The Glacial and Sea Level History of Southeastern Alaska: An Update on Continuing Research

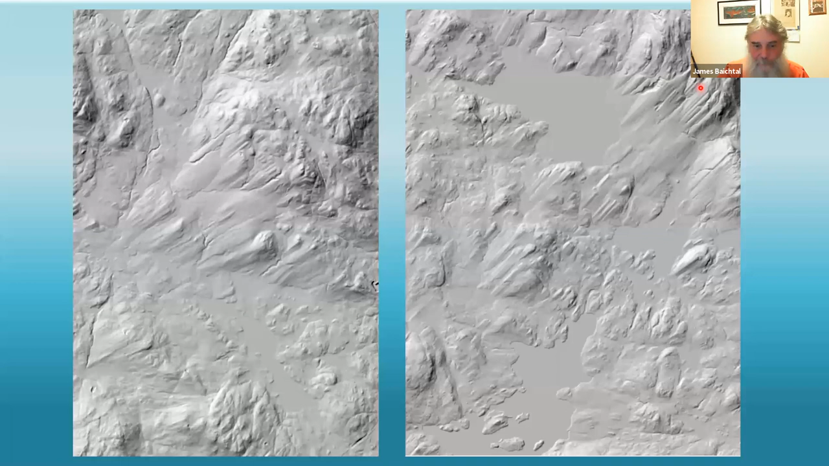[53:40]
We have now digitized all of these. We have thousands of these things digitized based off the LIDAR. In the central Prince of Wales, this is the Thorn River Valley right here, and these are all the drumlins in the Thorn River Valley. These are the drumlins right across from Clark Bay where the ferry comes into Hollis. You got Kragan tails and drumlins. This one here is about 3 miles in length, for instance, on scale. And so it got all of these beautiful features, some little till ridges that was left as the ice was pulling back. Just the information that can come off of this is phenomenal.
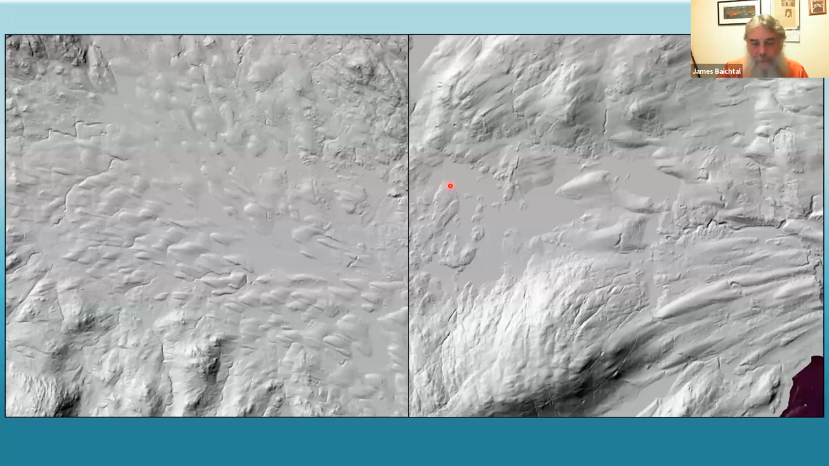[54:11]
We've been getting pretty high resolution multi-beam bathymetry. We would have never thought that the ice from Dixon Entrance would have gone north. But this is Annette Island. This is Revilla Island. Ketchikan is just up channel right here. And here is the end of the ice that came up from the south out of Dixon Entrance. And this is the glacial moraine in the bottom. Now it's under the ocean. In fact, this is a really good halibut fishing structure right here.
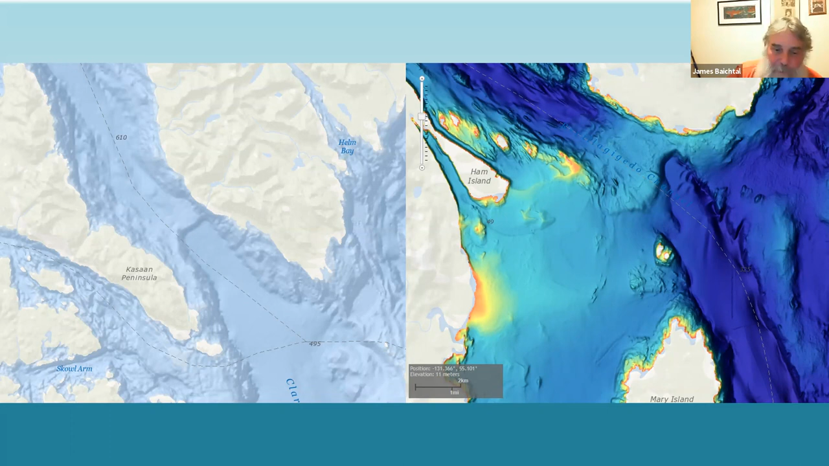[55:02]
between Prince of Wales and the mainland right here. So we now know with total certainty that the ice had moved forward out of Dixon Entrance. We also know it moved forward out of Dixon Entrance because outside of Craig, here's Craig, Alaska, the community right here in the highway coming down to it, are hundreds of drumlins.
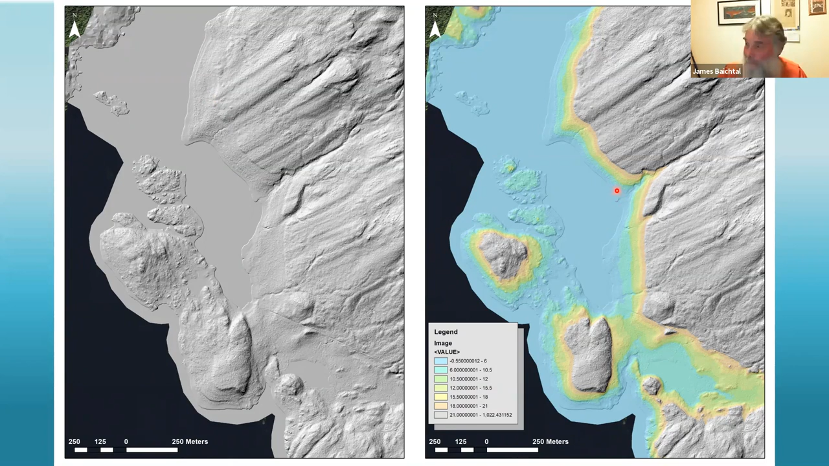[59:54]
So that's just a really powerful tool using that LIDAR to do that. Now it won't let me do this again. Okay. Here's another example, a little bit further down. This just east of Halibut Nose near Heidelberg. It's a little bit to the west of Heidelberg. You can see these beautiful, these are storm berms with this, like the trailing sand still coming off of it. This is all covered with timber today. If you looked at this on the land, this is what the bare earth looks like. Here's an alluvial fan that was truncated by the rising sea. And all the shorelines and stuff you can see very clearly coming around. And what would have been an island out there that's not today.